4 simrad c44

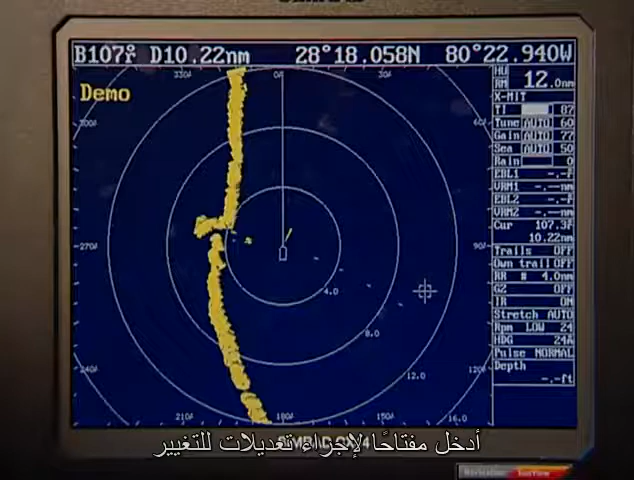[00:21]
The radar functions that we use most are under the enter key. To make adjustments, to change values, we use the adjust key. It highlights the menu on the right-hand side, and we can change the values which are in automatic right now,
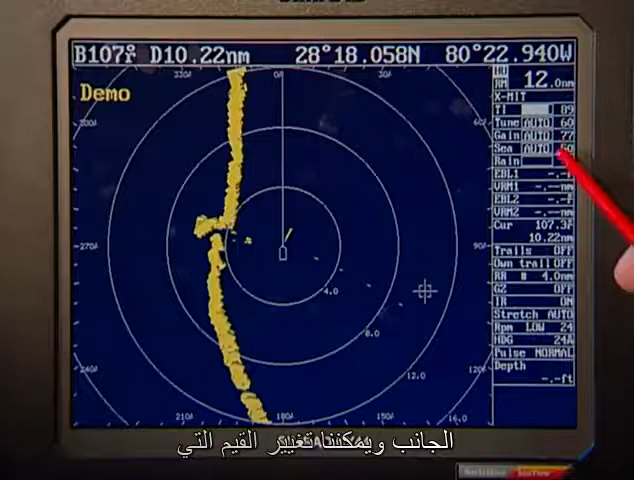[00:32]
automatic tuning, gain, and clutter.
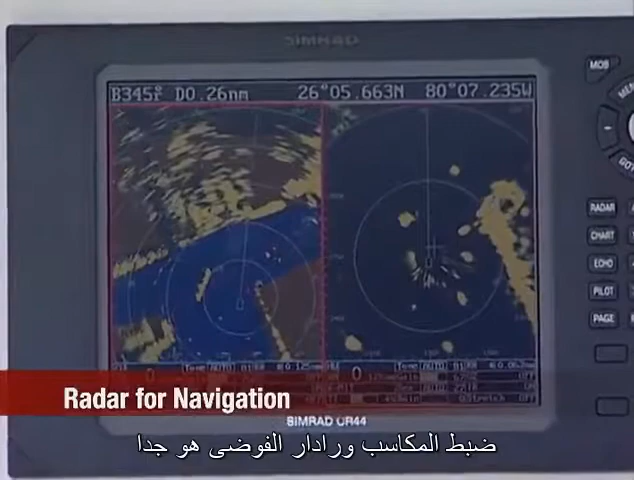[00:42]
Radar is a very useful feature for navigation. You automatically think that it's for collision avoidance, primarily for that. But it's not. It's really for three things. We use radar, of course, for collision avoidance, but we also use it for weather spotting. You can see weather patterns, you can see fronts, you can see fog banks quite some distance off. We also use it for navigation. You know how far off of a buoy or off of a shoreline you are on your GPS chart blotter.
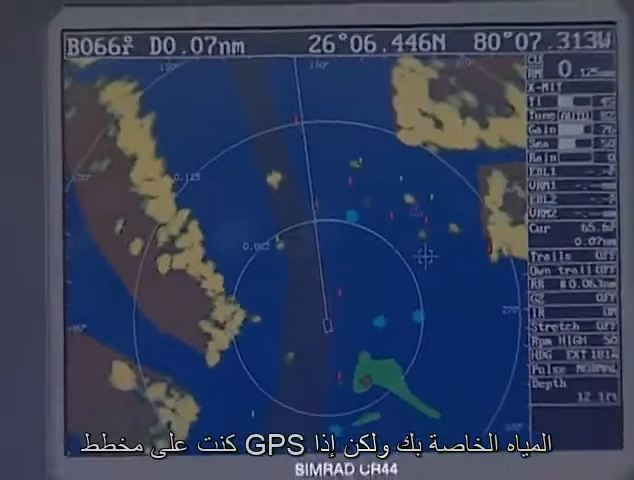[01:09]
But if you also use the cursor on the radar to mark that coastline and check the range and bearing on that,
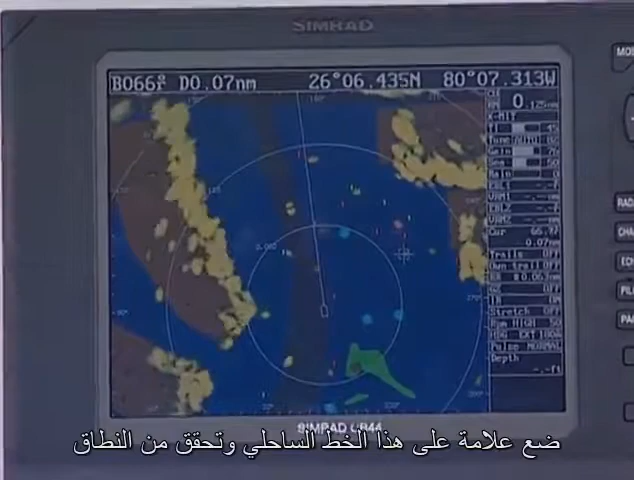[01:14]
it gives you a second source of information. If you check what's going on with your radar, the distance and the bearing to the beach, and on your chart blotter, the distance and the bearing to the beach, and then you look on your chart blotter and you see you're supposed to be in 48 feet of water, and your depth center says 45 feet of water or 48 feet of water, you've gotten three pieces of information that confirm that where you think you are is probably correct.
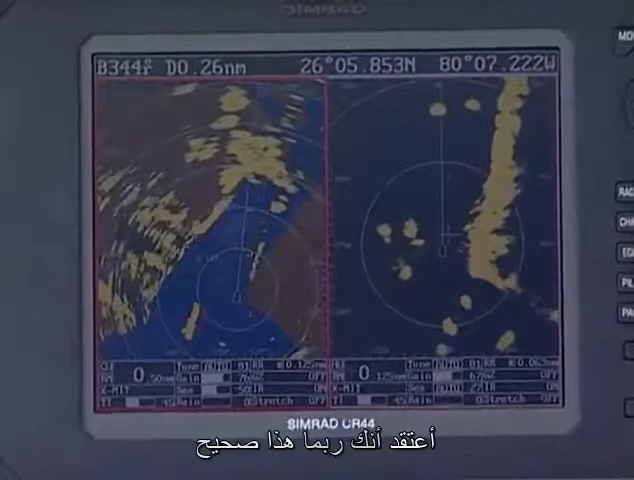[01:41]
That's safe navigation. We're using a split radar screen. The left-hand screen is a half-mile range. Here's that ship that passed us before. It's now in and turning for his berth. The right-hand screen is at an eighth of a mile range and shows targets that are very close up. Now watch as we turn on the radar overlay and the chart in the left-hand screen,
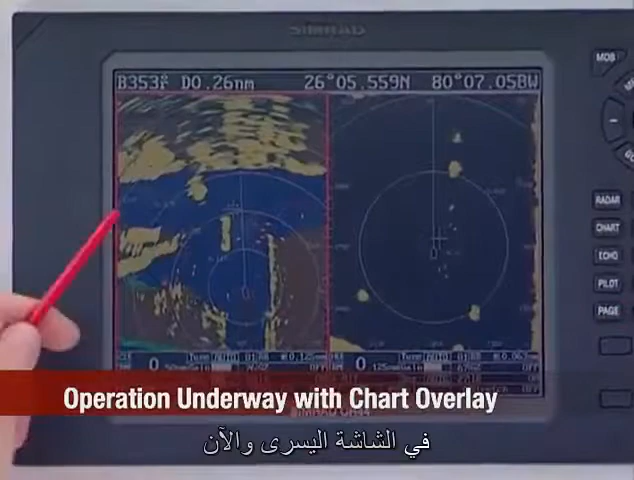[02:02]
and now the chart image has come up underneath it. Here are the buoys on either side of us. Here's the ship turning in the center of the basin. These are cruise ships. And this is the long bulkhead over at Port Everglades where that ship is going in right now. A lot of information on two screens.
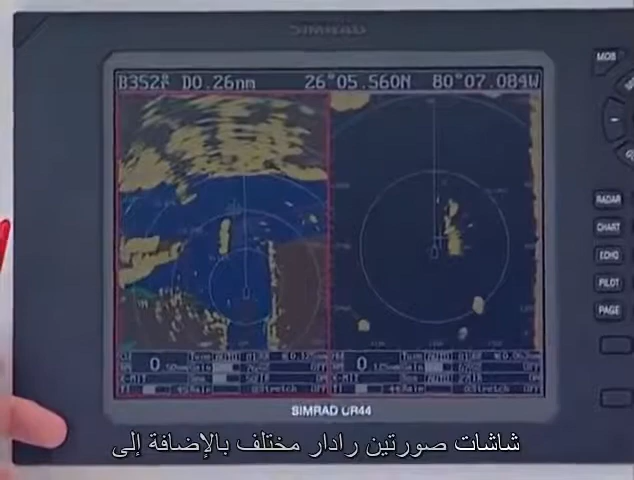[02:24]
Two different radar images plus a chart image all on one screen.
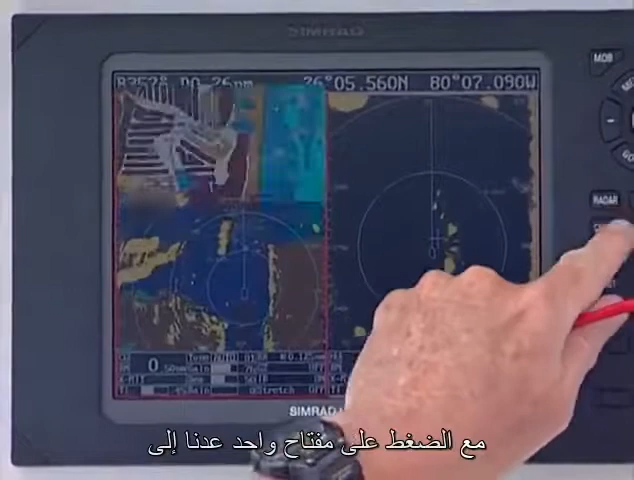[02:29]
And then with a single key press, we're back to the chart image. Here we are on the split screen.
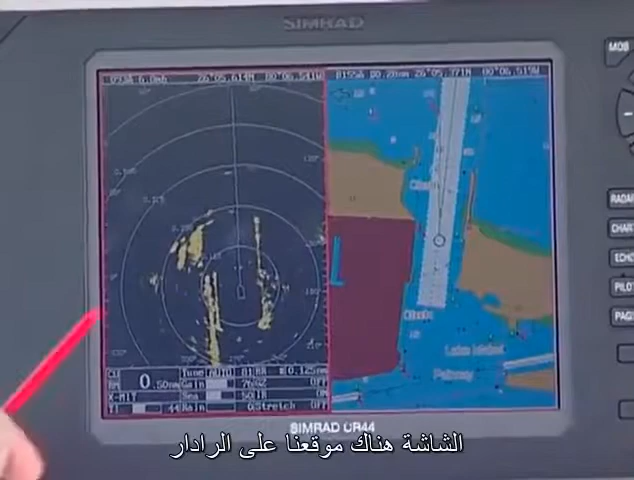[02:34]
There's our location on the radar, right smack in the middle of the channel. And you can see here we are on the chart, right smack in the middle of the channel. There's a red mark just off our port, green off of our starboard. And these are the targets here on the radar screen. Large powerboat moving ahead of us here. Incoming target right next to him. Just appearing at the top of the screen, we'll show you we'll go out to another range.
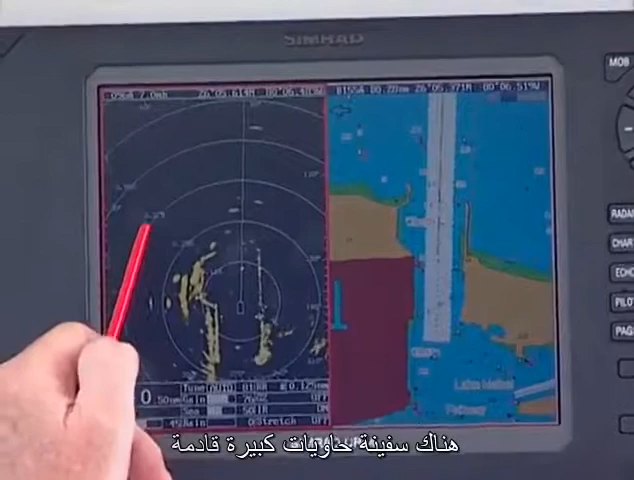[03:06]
There's a large container ship coming in. So we're going to move the range out.
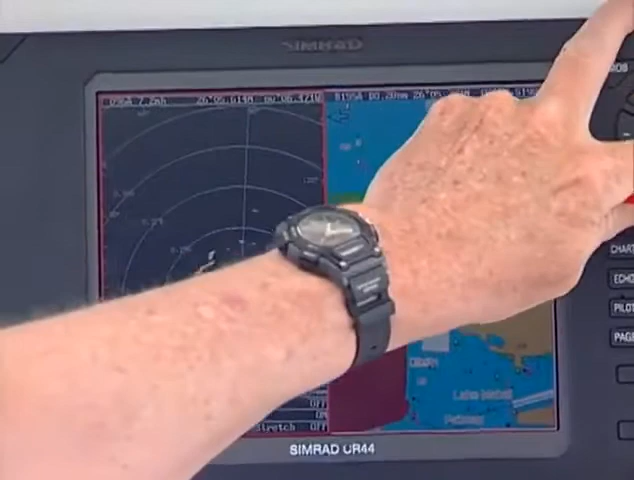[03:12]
The radar redraws and the chart redraws to match that scale. We see a large target appearing out here. Right now I'm not sure if it's a buoy or what it is, but I'm going to move the cursor.
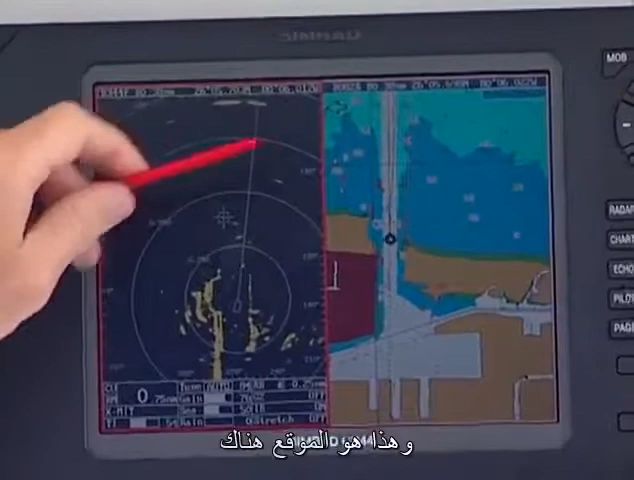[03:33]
And that's the location right there. Probably a vessel. Not a buoy. There are two marks here, close side by side.
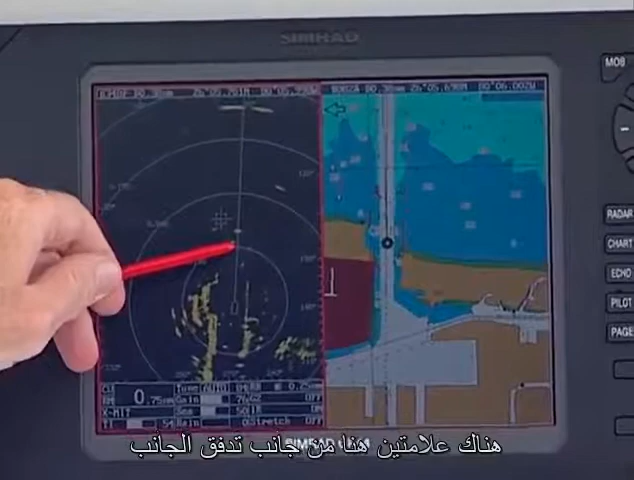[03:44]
And we're seeing them on the chart plotter here. We're going to go back to the radar overlay and see what it looks like there.
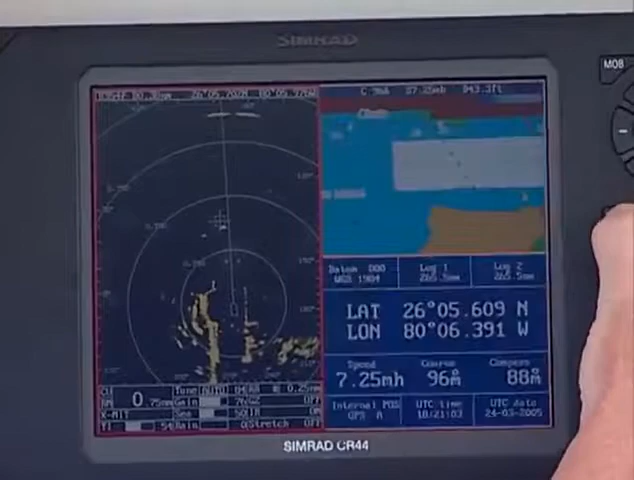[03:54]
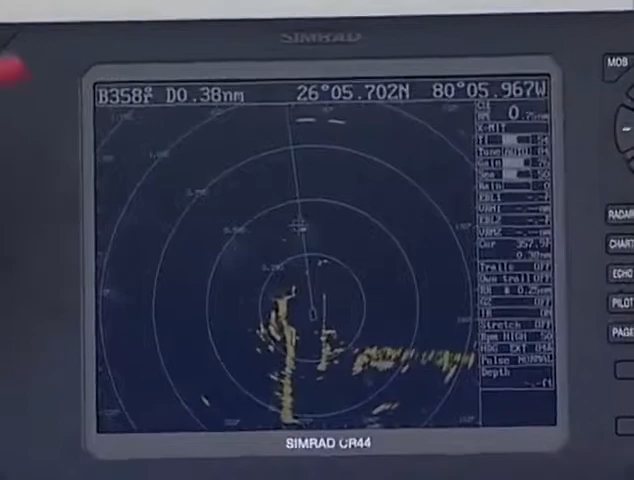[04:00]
The overlay is on now. These are the radar images of the land on top of the chart image. You see the buoys out here and the radar image for the buoys. Also notice a SIMRAD unique feature is that the radar targets,
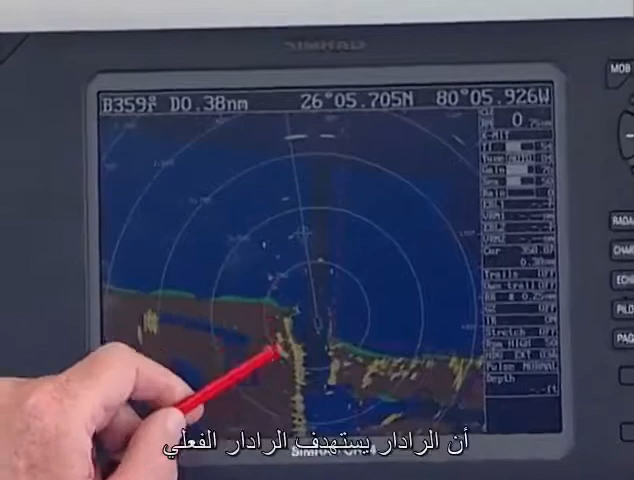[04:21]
the actual radar targets themselves, do not obscure the NAVAID that they're trying to represent. And that's because the designers very cleverly took the layer off the chart that has all of the NAVAIDs and put it on top of the radar image. Nobody else does that. But the radar picture of the buoy obscures the buoy that you're trying to see, but not with a SIMRAD nav station.
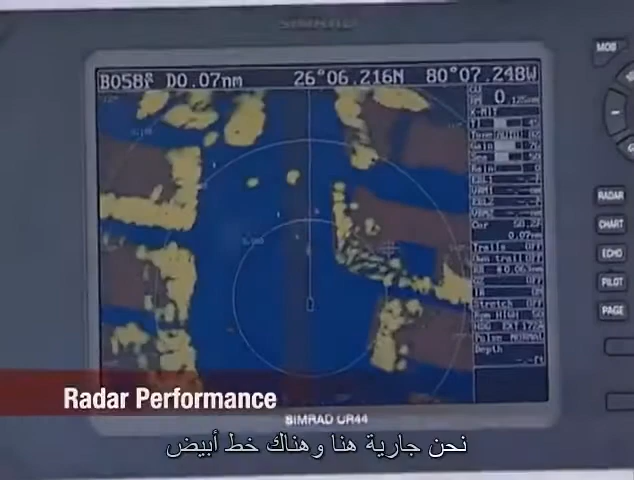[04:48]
As we're underway here, there's a white line on the radar screen from our position, which is the center of the circles, straight ahead of us. That's a heading marker.
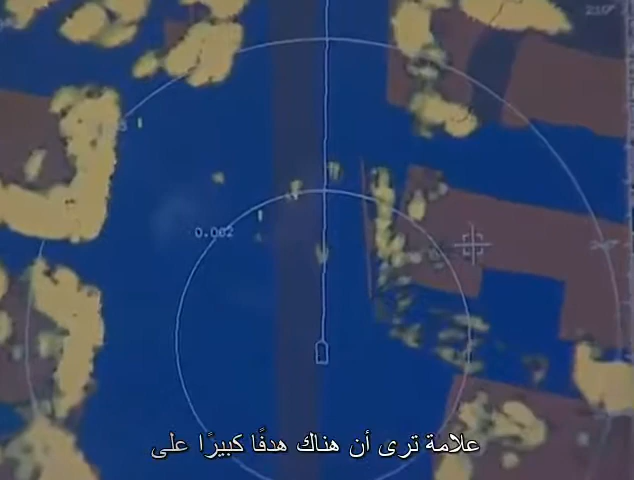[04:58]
You see there's a large target on that heading marker. That's that big Hatteras right in front of us.
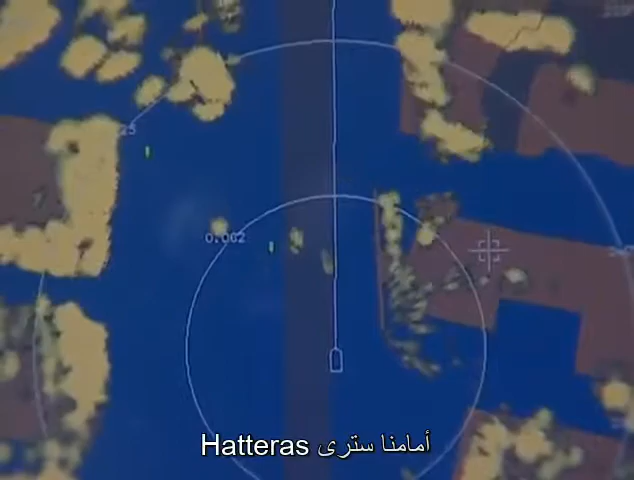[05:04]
You'll see him just passing our position as well. There's a target just off to the left side of our position on the screen.